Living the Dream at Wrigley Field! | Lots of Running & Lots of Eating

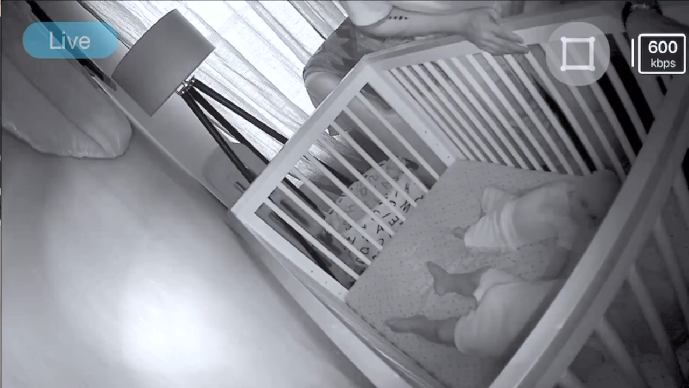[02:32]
I can see if I can put that footage in here because I screenshotted the monitor when Peter came in.